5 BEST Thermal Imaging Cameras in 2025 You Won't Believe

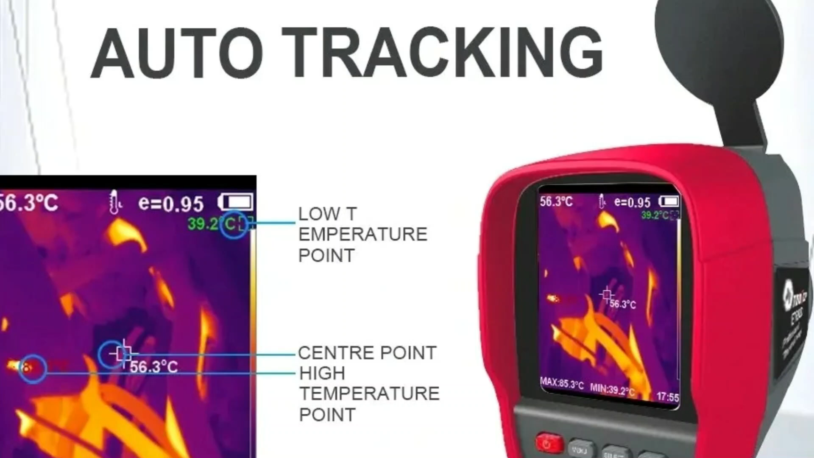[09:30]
On screen: spot 56.3°C, min 39.2°C
Users can switch between degree C and degree F effortlessly.
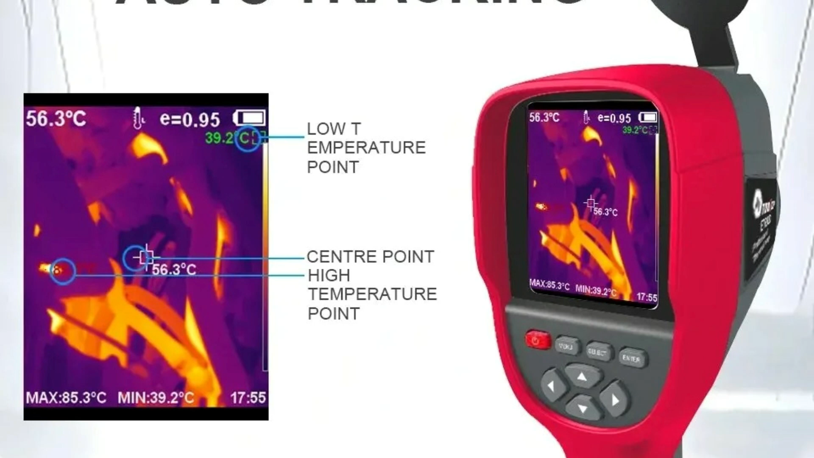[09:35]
On screen: spot 56.3°C, max 85.3°C, min 39.2°C
Adjustable Emissivity Enhances Measurement Accuracy with an Emissivity Coefficient adjustable from 0.0 to 1.0,
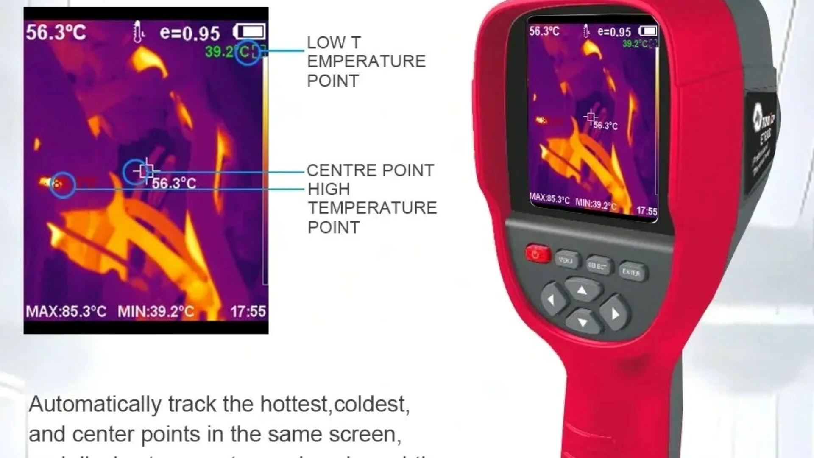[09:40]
On screen: spot 56.3°C, max 85.3°C, min 39.2°C
making it ideal for semi-reflective surfaces. Five Imaging Modes Choose from Rainbow, Iron Oxide Red,
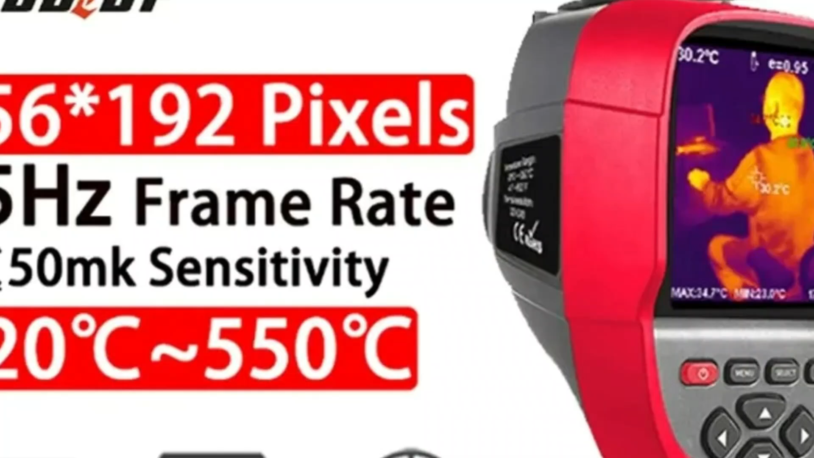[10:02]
users can capture and store photos and videos for easy documentation and future reference. PC Analysis Easily transfer data to a computer via Type-C cable, supporting WinXP, Win7, Win8, and Win10 systems for offline analysis.
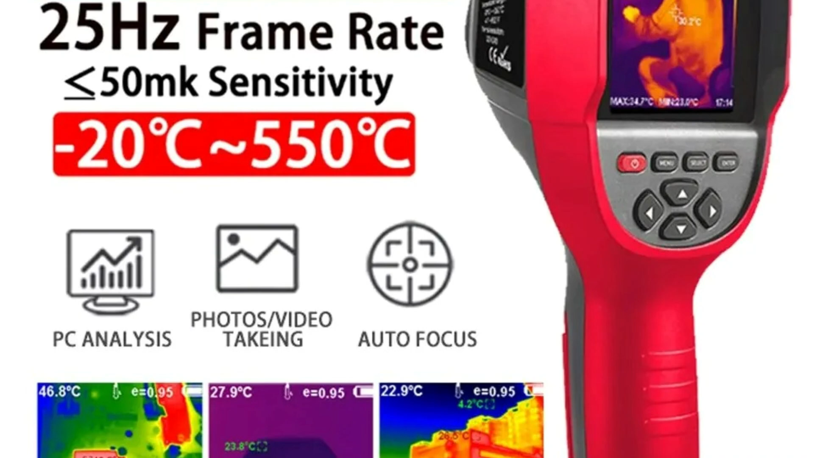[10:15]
The Tooltop Thermal Imaging Camera